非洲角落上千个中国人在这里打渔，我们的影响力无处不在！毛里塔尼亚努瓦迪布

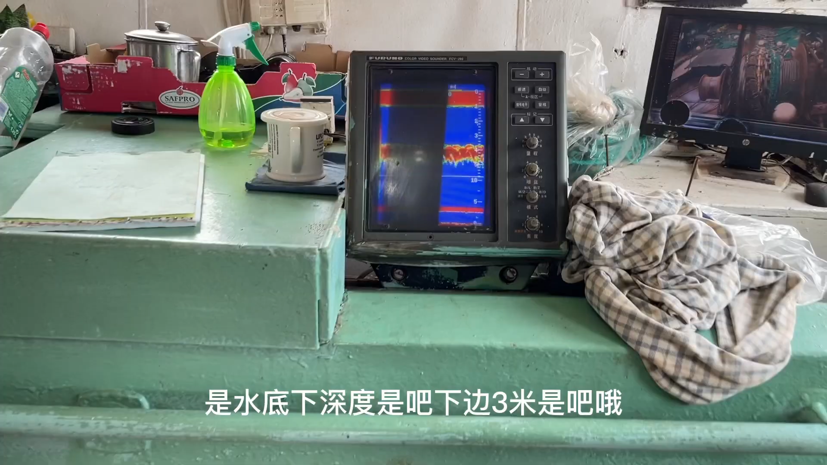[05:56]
这水底下的深度是吧，
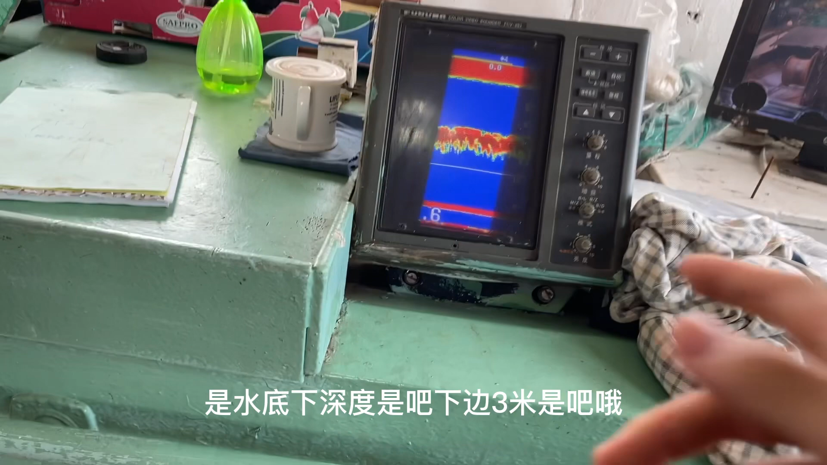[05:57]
下边三米是吧，哦，能看到底下的有鱼什么的啊，
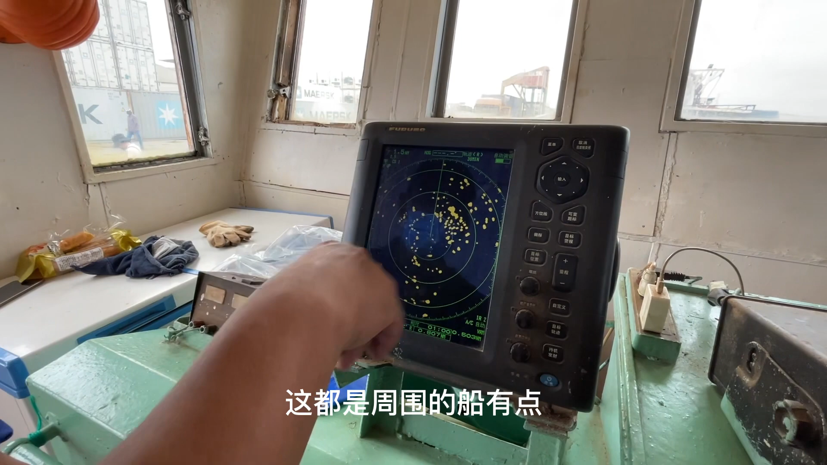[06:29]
哦，这都能标出来啊！ 现在就都是淘汰了。 淘汰了。 我那一代的算最老的，年龄了。